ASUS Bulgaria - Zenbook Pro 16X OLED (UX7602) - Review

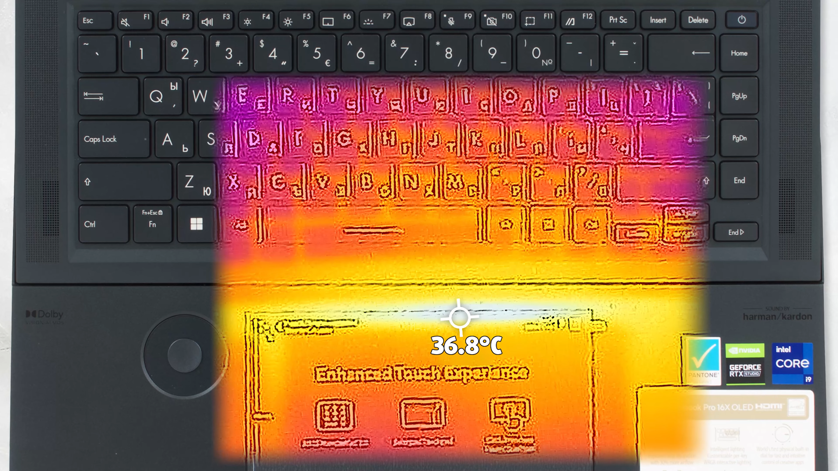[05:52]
On screen: spot 36.8°C
Комфортът е страхотен с хотспот отвън от само 37 градуса по Целзий, а топлината дори не достига клавиатурата благодарение на AAS системата.